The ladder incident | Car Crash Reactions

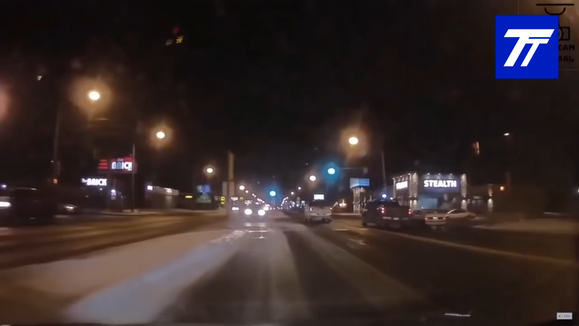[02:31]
What the fuck is this guy doing? Oh, another impact.